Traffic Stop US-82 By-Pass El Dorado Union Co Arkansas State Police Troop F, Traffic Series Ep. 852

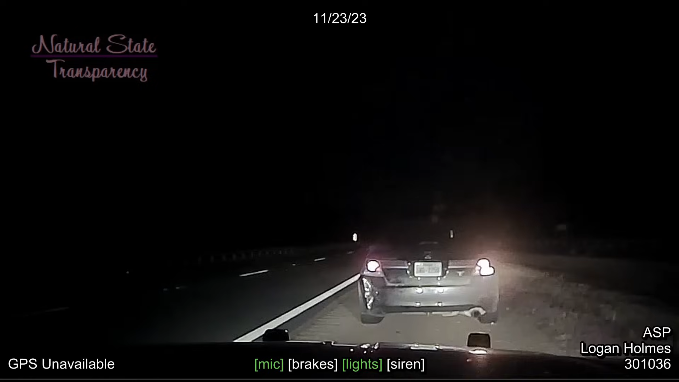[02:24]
Gonna be on the 82 bypass, just north of the exit 18. It's gonna be a Honda, I believe that's a Honda Accord, black in color, Texas, Sam William George, 2250. Sam William George, 2250, Texas.